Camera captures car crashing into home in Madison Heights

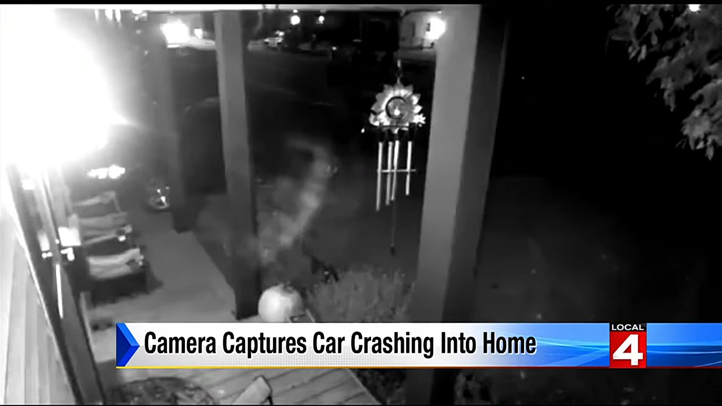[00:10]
Then you see a bright flash there, and as our Germont Terry shows us, it was right after that flash one man sprang into action. This week when that Mustang careened into this house catching it on fire, it shocked everyone, especially the man inside.